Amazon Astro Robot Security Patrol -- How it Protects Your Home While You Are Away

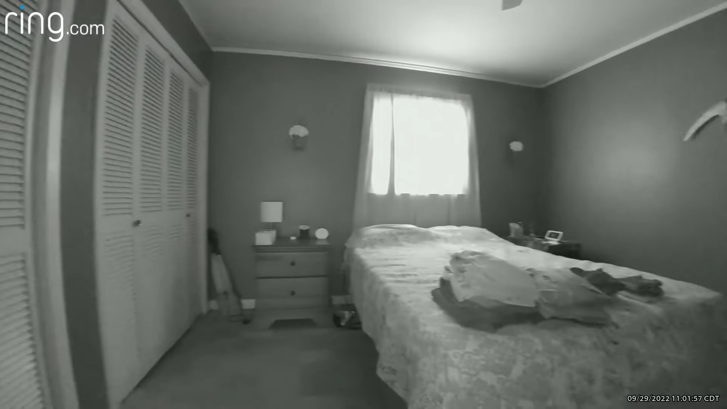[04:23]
so you can do that if you have little areas in the house you want patrol that's actually part of a room you can just separate it and pretend like it's a different room to make sure it goes to that spot and there on my walls my back
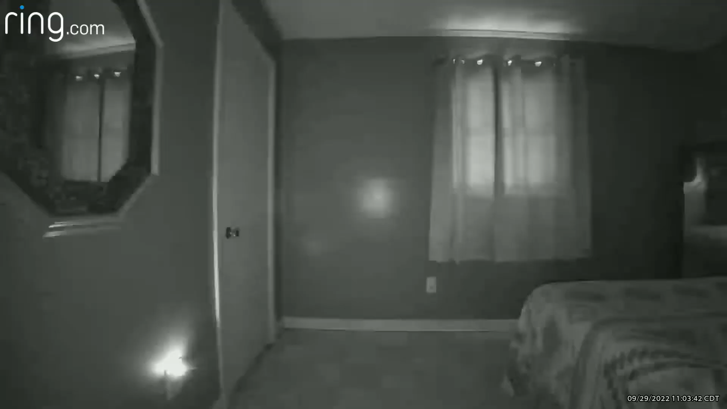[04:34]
lift thing is cool and the first time i did this when we were away it skipped one of the bedrooms i'm glad to see it got all three bedrooms this time so maybe that was just a fluke but you see it has pretty decent night vision good enough
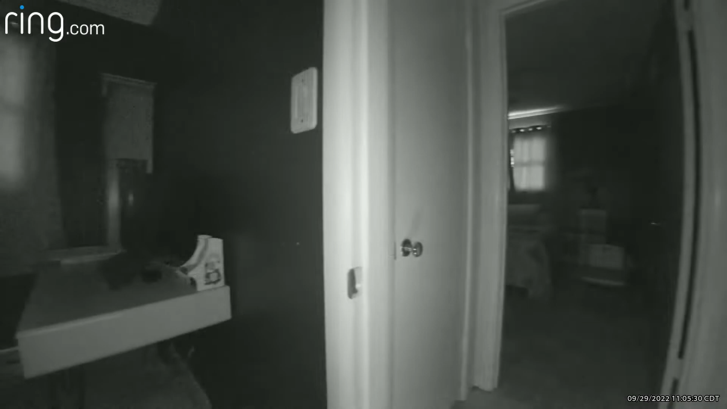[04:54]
here's the bedroom it missed the first time it's good enough night vision to see i'm not about to turn the lights on when i leave just to have better you know quality video the hallway it's also considered a room
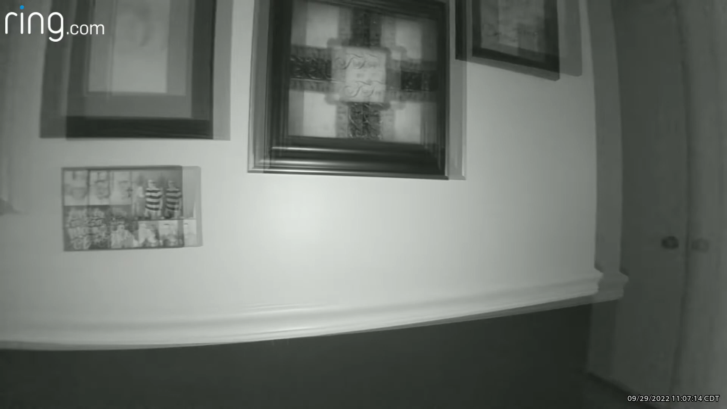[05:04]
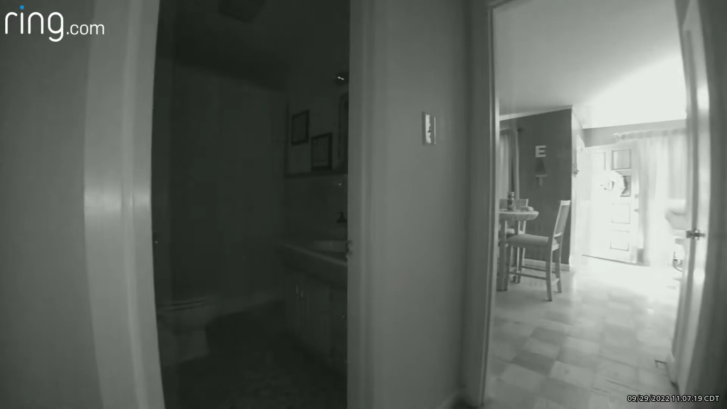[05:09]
it does not go in the bathrooms i saw no need in that and i didn't set them up as rooms